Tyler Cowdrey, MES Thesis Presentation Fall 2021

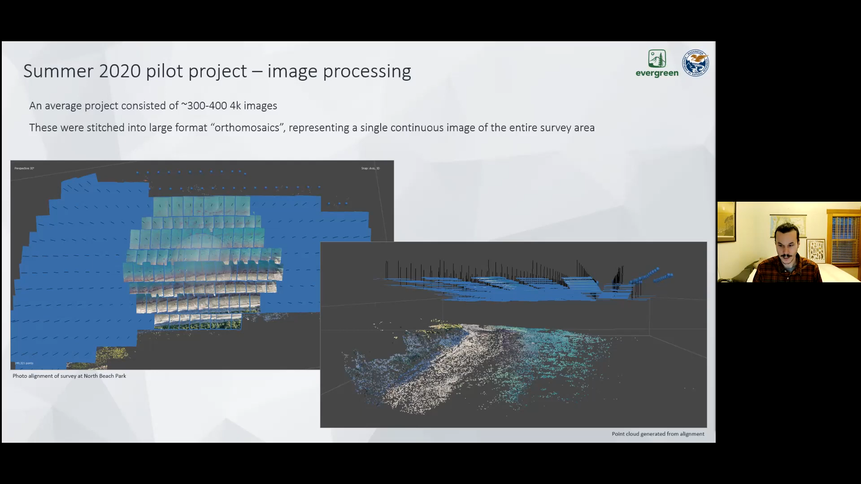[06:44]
Tyler Cowdery, These photogrammetry projects could be rather large and required significant time computing power and technical knowledge of the software to process. Tyler Cowdery, But when successful, the end result was continuous and geo spatially accurate imagery of each site that could be used for further analysis.